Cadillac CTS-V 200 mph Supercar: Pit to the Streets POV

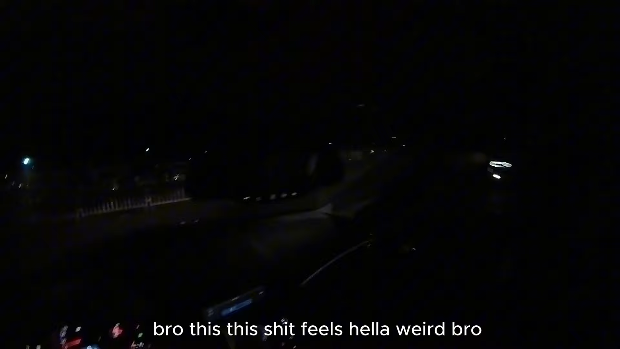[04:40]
Bro, this shit feels hella weird, bro. My shit felt like it was so grippy.
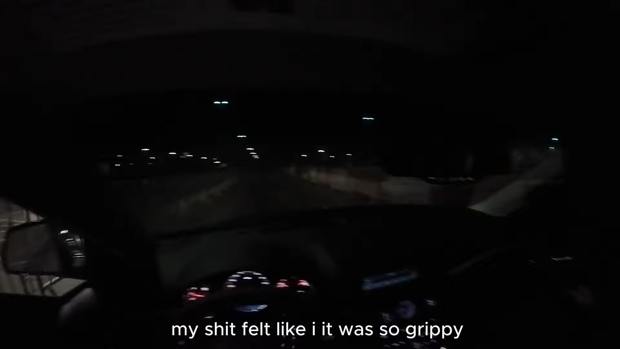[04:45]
I feel like I felt that. Oh yeah. I feel like the new tires and that material, yeah, like the hella. Bro, that shit felt hella grippy. It's sweeping. Hey, yeah. I've never felt I thought like you that. When I when I was sliding last time, that shit felt weird.
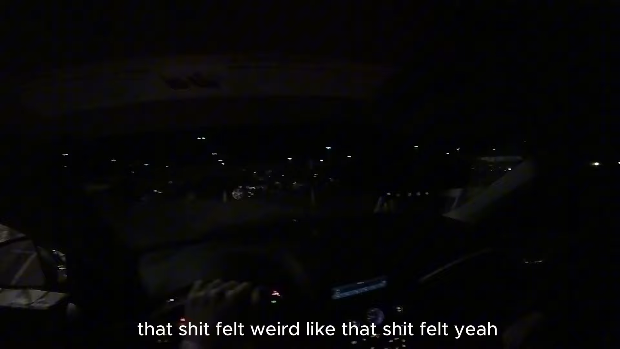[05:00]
Like that shit felt sliding butter. Yeah, we're sliding like a hot knife on butter.
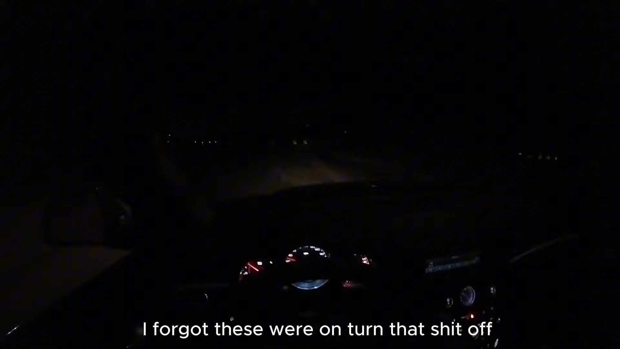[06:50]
Hey, did somebody pin that? Oh my god. Bro. That was dead ass a cop. I know, hit the right. Fuck.